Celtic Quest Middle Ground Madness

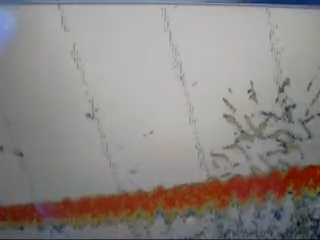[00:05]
here we come over the hill right now see the fish coming up everyone's hook it up see a building here
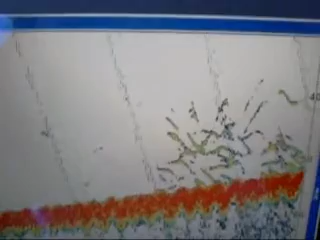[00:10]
oh my goodness everyone's hooking up and hear the madness outside there's fish on
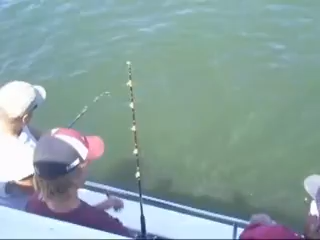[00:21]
gaff going over here fishing the bow whole boats in right now just stacked up on the hill pile
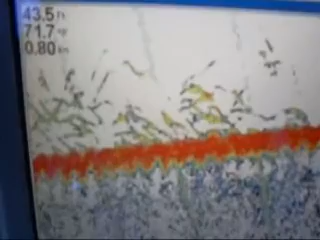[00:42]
of anchovies if feeding on a ton of anchovies failing I'm bailing them today look at that pile of bait huge pile
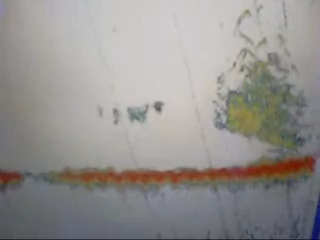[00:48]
of anchovies blues underneath them everyone's hooked up again blues leaping blues